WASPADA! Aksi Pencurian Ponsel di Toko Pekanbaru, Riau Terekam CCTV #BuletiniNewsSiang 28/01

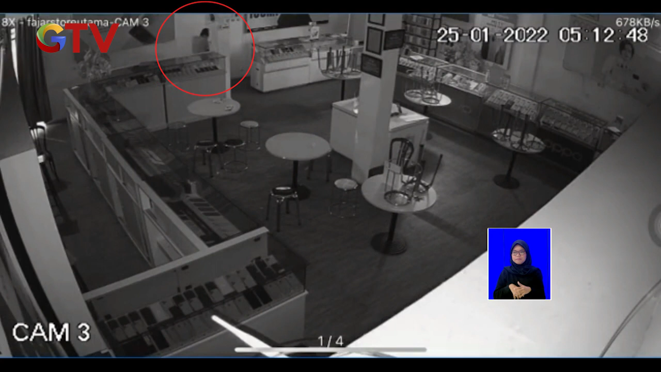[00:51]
Setelah menjadari tidak ada barang berharga di ruang lain, pelakunya kemudian mengambil kantong berwarna hitam dan mengambil satu persatu ponsel yang berada di etalase toko tersebut.